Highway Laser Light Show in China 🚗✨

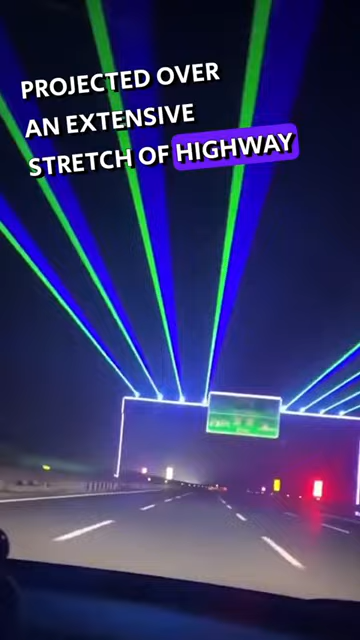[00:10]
These highway laser lights are designed to stimulate the driver's visual nerve with its strobe effect to achieve a refreshing effect.